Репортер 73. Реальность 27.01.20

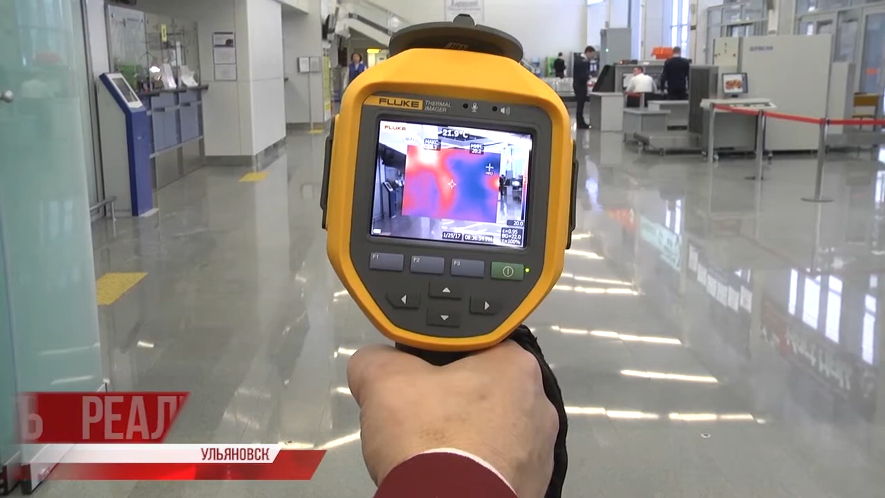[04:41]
Но есть и второй этап контроля с помощью тепловизоров мобильного и стационарного,
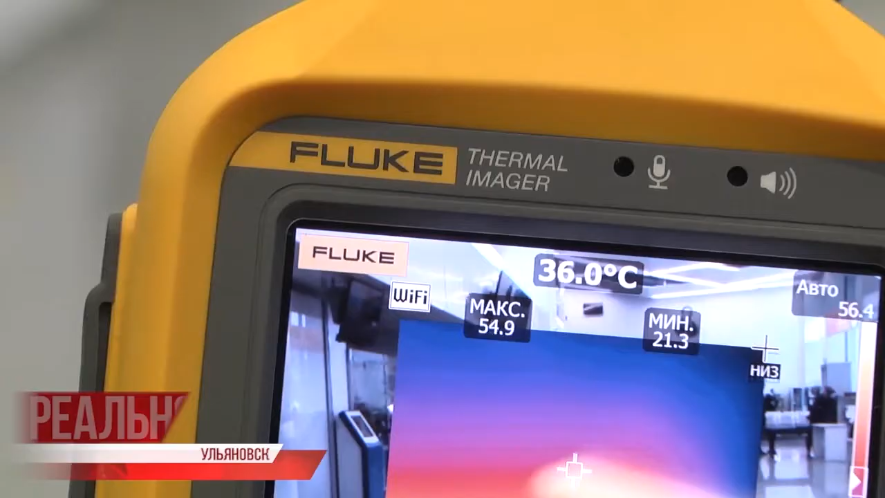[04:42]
On screen: spot 36.0°C
непосредственно в помещении аэропорта.
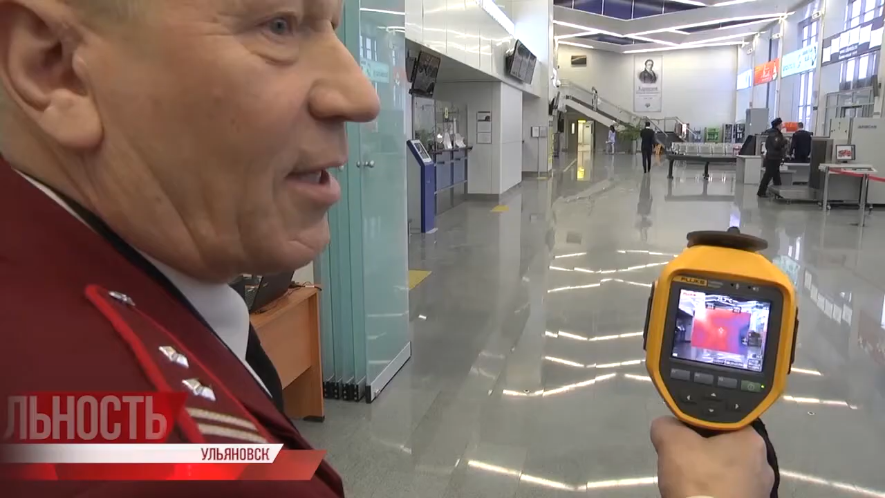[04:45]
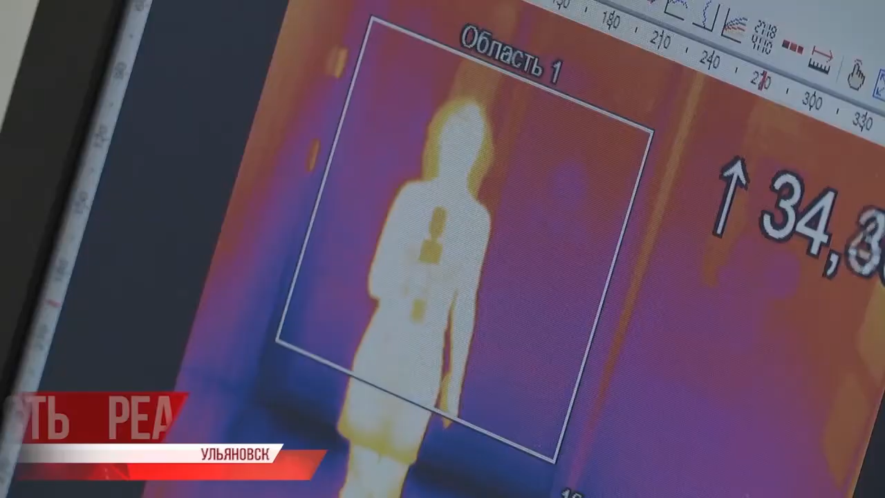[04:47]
Вот это пиковая точка, и здесь происходит автоматический замер температуры любого человека, который оказался в потоке.